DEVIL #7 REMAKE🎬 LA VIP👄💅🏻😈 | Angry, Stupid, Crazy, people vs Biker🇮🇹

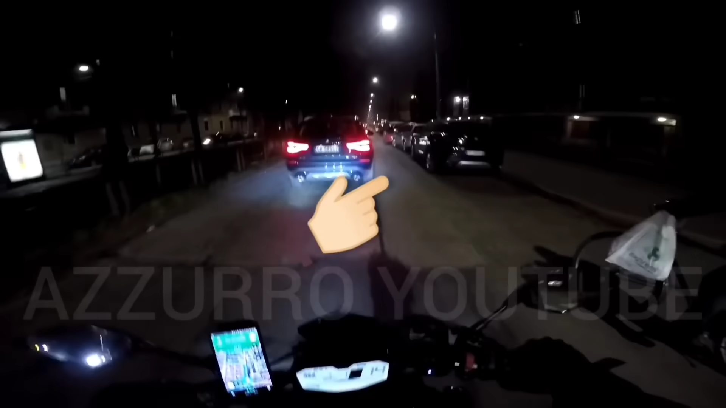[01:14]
Guardare no, ma porca. Stava per stendere il ciclista che stendeva a me. Ma non lo so, zio cane.
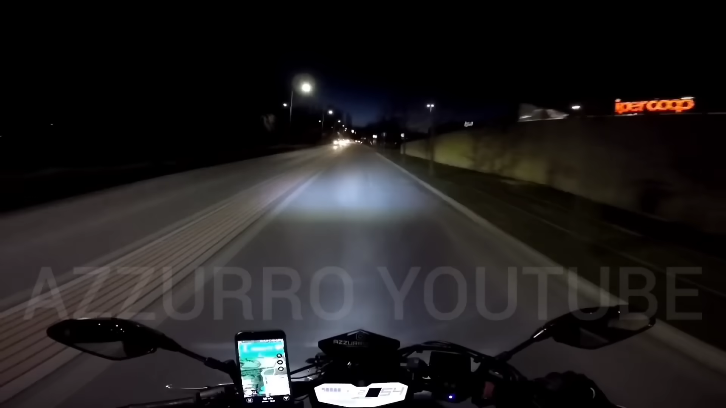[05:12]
Aspettato che io mi avvicinassi per tagliarmi la strada. Io non lo so, zio cane.
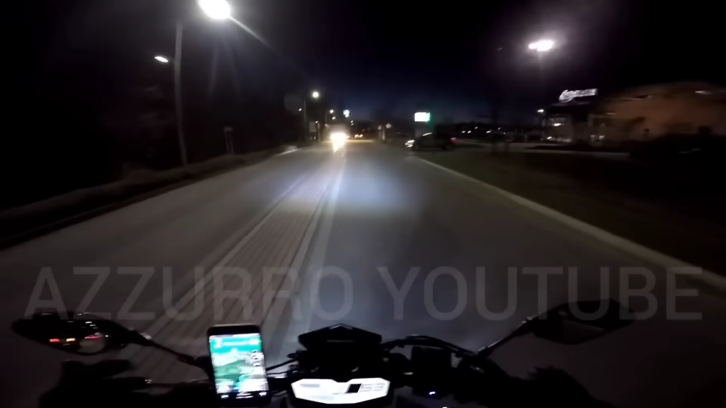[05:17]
Ha aspettato che io mi avvicinassi e poi è passato. Ma